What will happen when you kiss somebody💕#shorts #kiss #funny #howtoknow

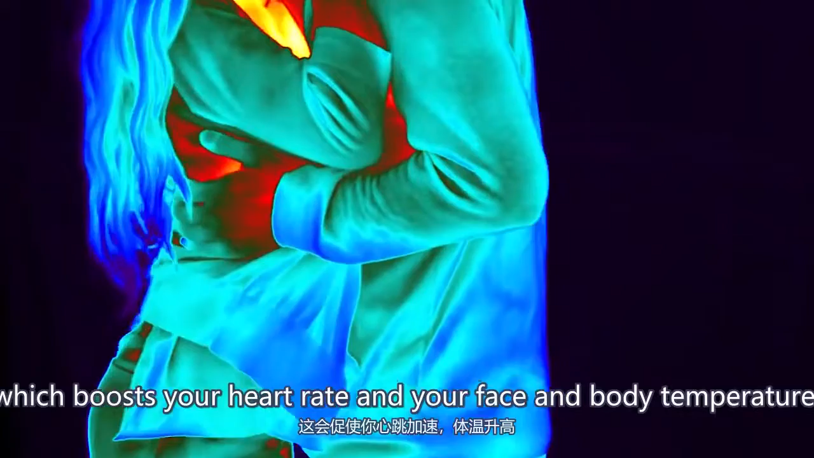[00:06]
which boosts your heart rate and your face and body temperature. Plus, kissing burns calories too, so win-win.
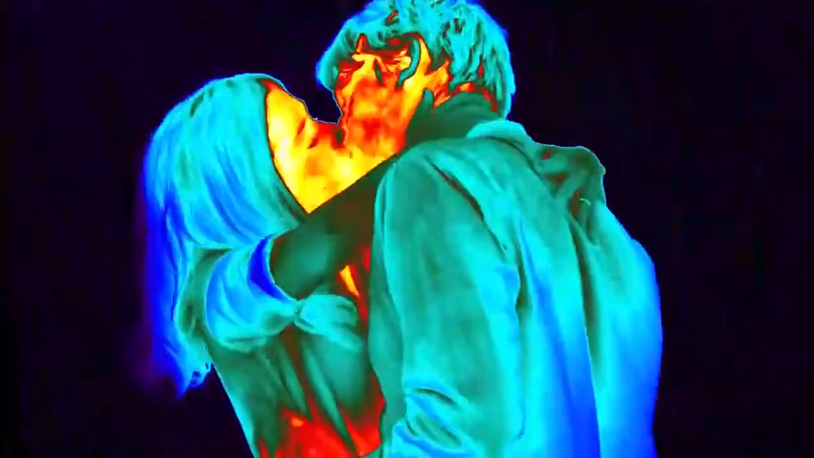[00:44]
Now, as we go down to the midsection, we'll observe...